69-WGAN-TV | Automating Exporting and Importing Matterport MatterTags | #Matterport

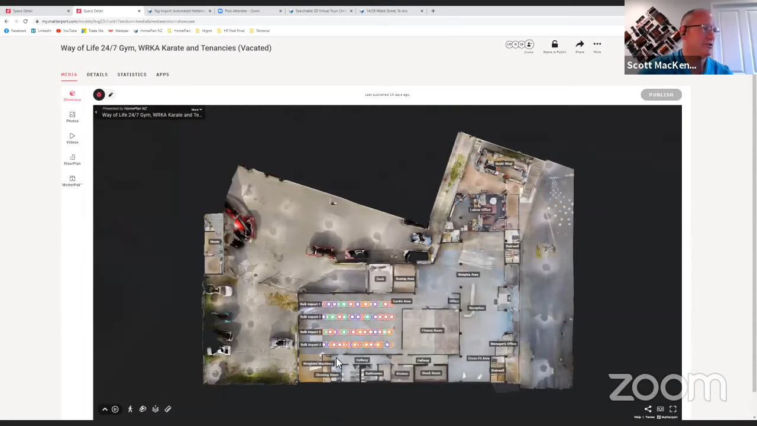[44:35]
So with the powers of visualization, I'll show you this model. It's an indoor-outdoor scan that we've done. And just zooming in on that space, you can see what we've done here is we've created some room labels,
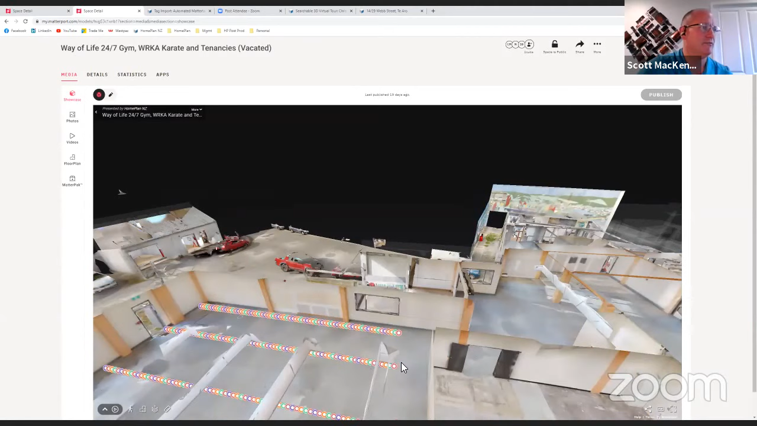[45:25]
we get to see it via the SDK before we commit it. And then we say, yes, it's where we want it to be. Now we could have created these tags all through this building.
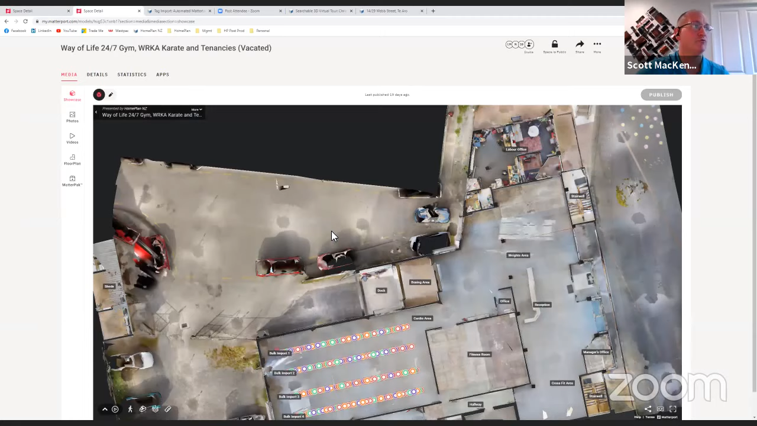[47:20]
of the room label tag that we've added, these bulk import ones.
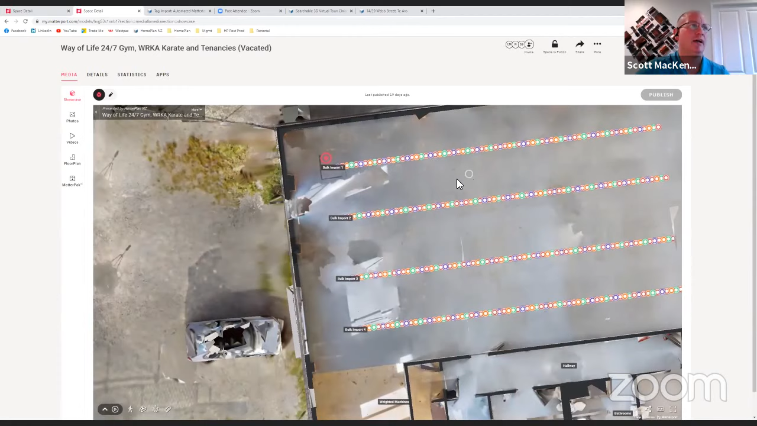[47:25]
If you had an aisle going down the page and halfway down it went from flour to sugar to whatever, they would all be created as room labels, and we could just have the flower tag sitting next to that section. So there's a piece of work to determine what tags need to be dropped where to get them close.
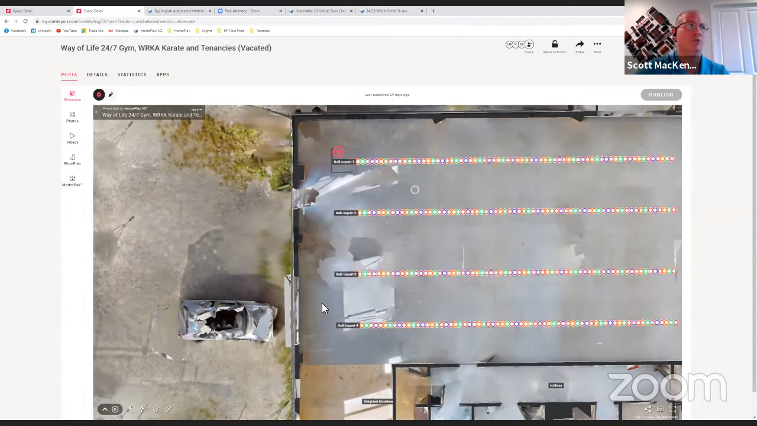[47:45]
Because once you're close, of course, then you can just jump in and click on each one and drag them to the products where they need to go. So literally we're in Matterport workshop right now.
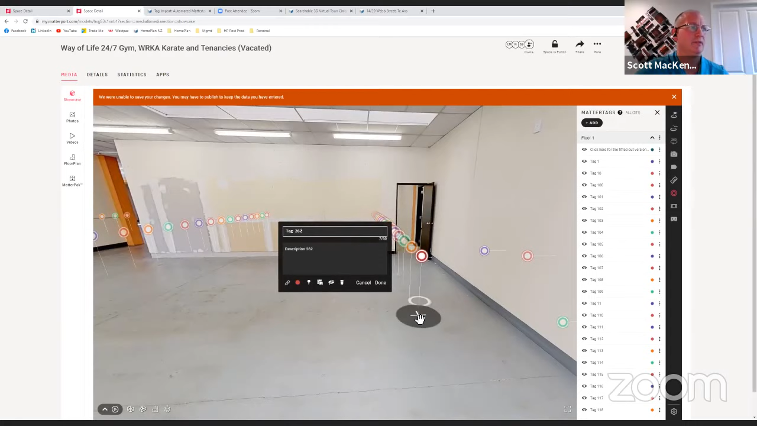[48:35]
But if this here was the aisle of the products, it's as simple now as clicking each one and just finding the right image to associate it to, and then drop them where we need to drop them. So that is the manual piece of work that is still required, is to do that final positioning. But of course, once I've done this, I can then re-export the data, and now I have that coordinate stored.
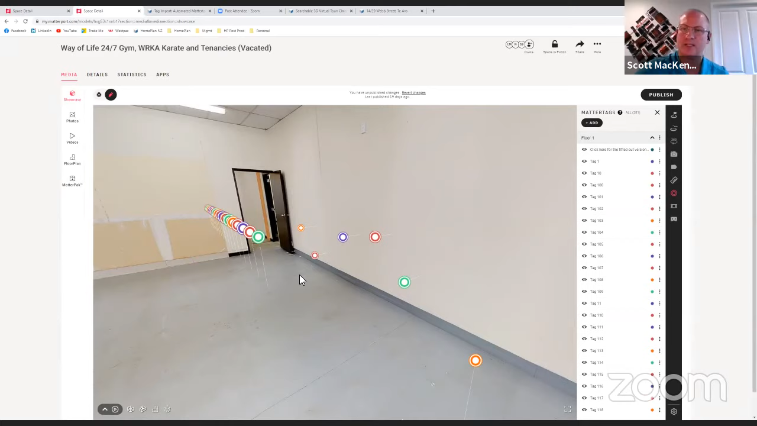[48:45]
So the next time we upload the data, we don't repeat this process. They'll already be in these positions where we've put them.
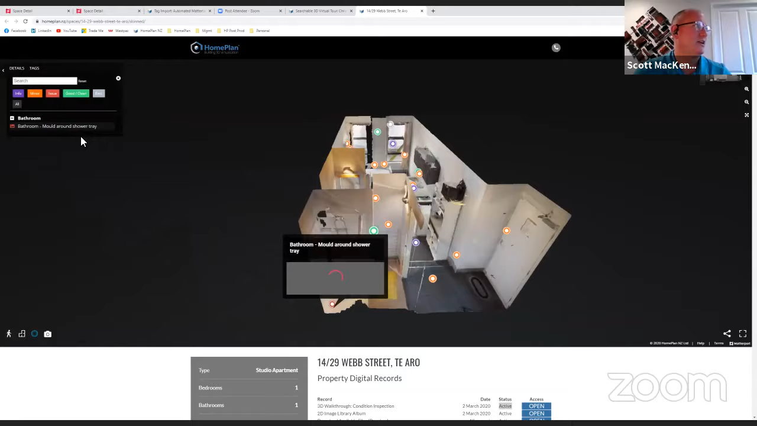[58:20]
Or we can search, and I don't know what to search for, but we'll try curtain or something.
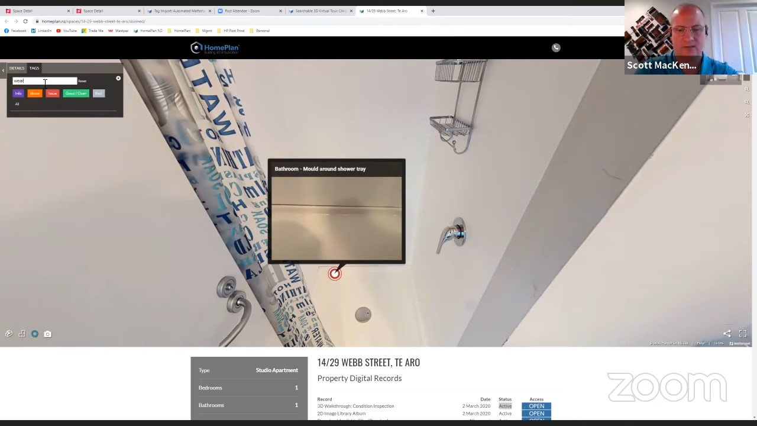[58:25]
And it will jump you to the tags that have that particular word in it.
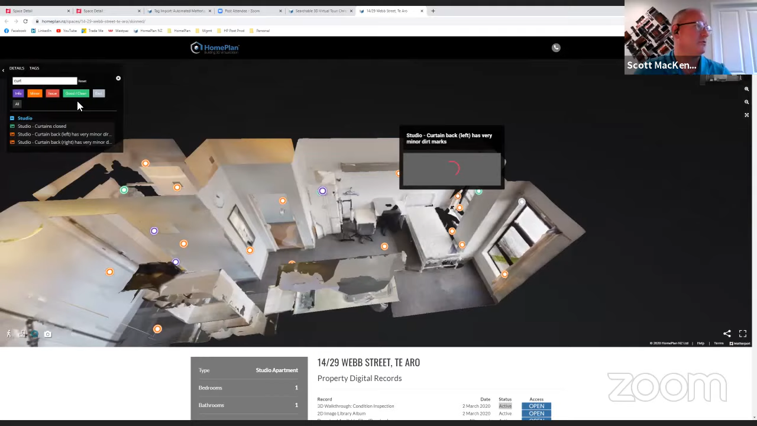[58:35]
The final use that we have here is just the ability to group. So here you can see that even though it's quite a small apartment, there's quite a few tags in it.
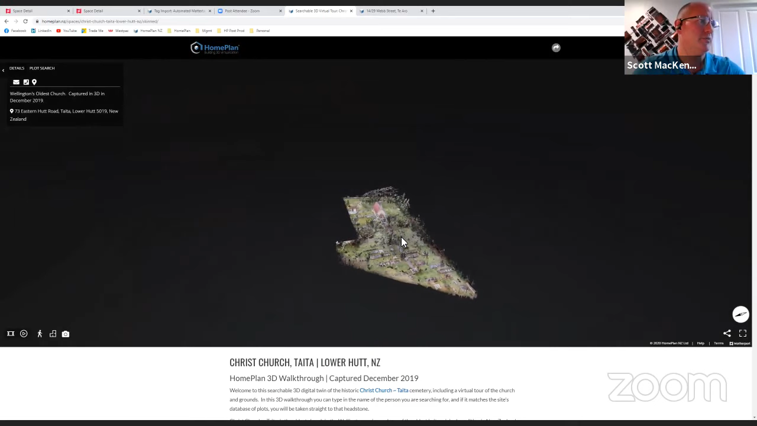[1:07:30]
a 3D walkthrough of this church area.
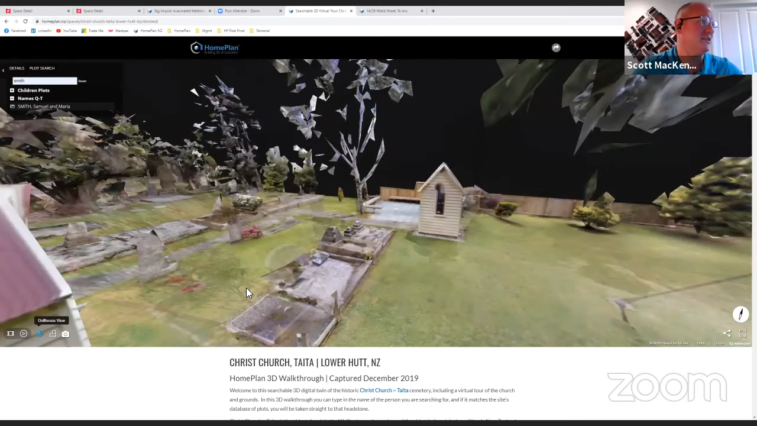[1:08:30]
So this particular model draws together lots of things that sort of we do that are a bit different to how other people work.
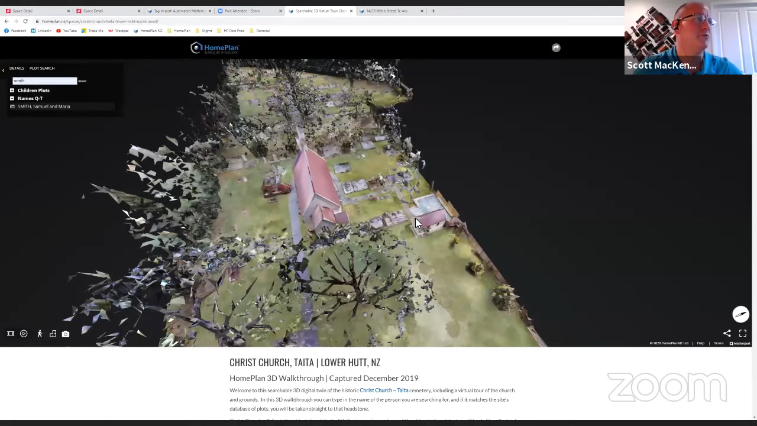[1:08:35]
So this is a full outdoor scan using a combination of the BLK 360 camera and the Matterport Pro 2 camera.
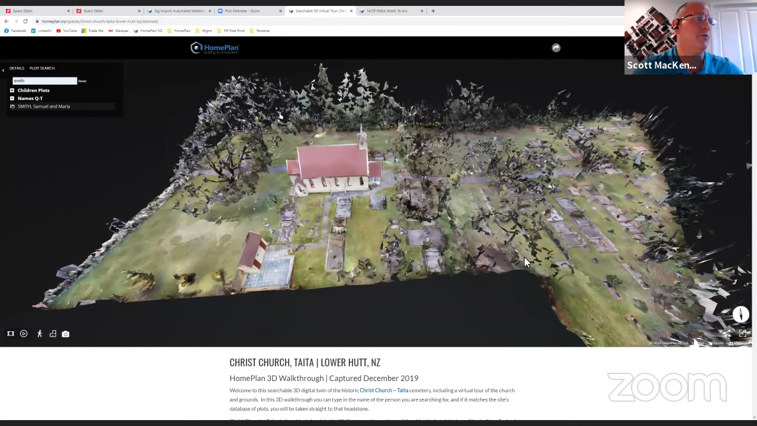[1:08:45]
And then we have within it about 300 meta tags, which of course links back to our import service.